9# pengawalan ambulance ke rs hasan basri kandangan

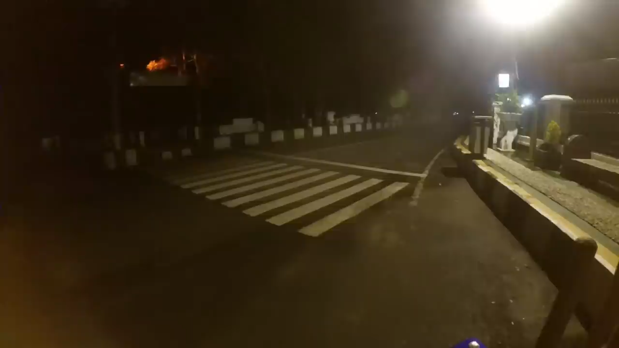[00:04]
lampu padam, jadi lumayan gelap. Ini ada informasi takal lalin di sekitaran Desa Bagambir, Kabupaten Hulu Sungai Selatan. Jadi rencananya mau dirujuk ke RS Hasan Basri Kandangan.
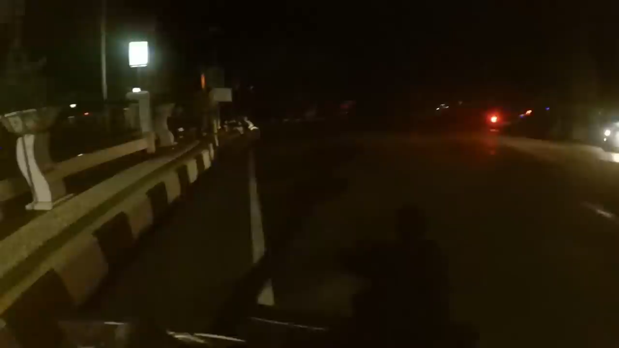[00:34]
Jadi saya akan melakukan pembackupan di sekitaran Bundaran Dodol. Bundaran Dodolnya gelap karena lampunya padam.